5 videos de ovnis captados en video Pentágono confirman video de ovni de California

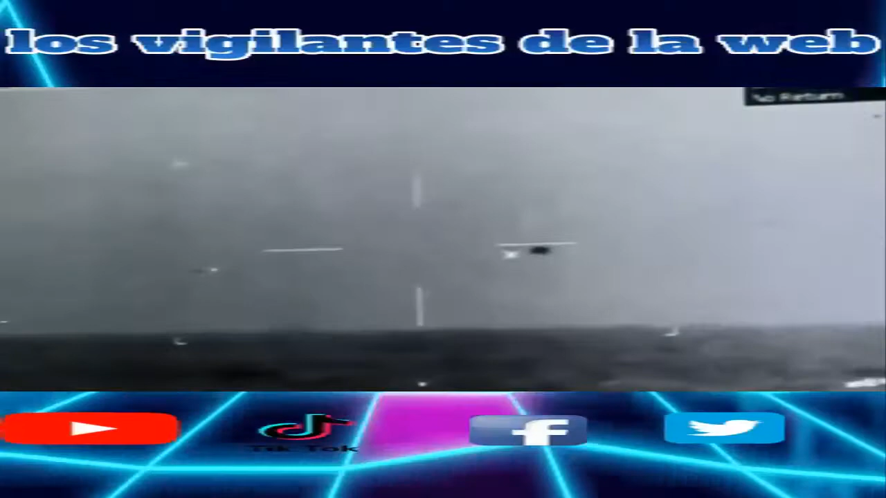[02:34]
El Pentágono confirma el video del ovni captado sobre California. Publicado por el documentalista de Estados Unidos, Jeremy Corbell, en su Instagram en julio de 2019.
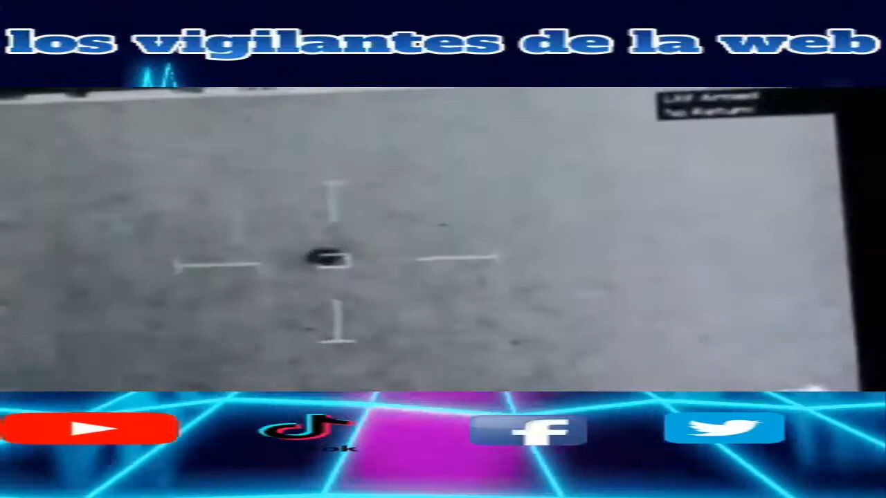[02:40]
Donde capta un objeto volador no identificado moviéndose velozmente sobre el agua, luego del cual desaparece.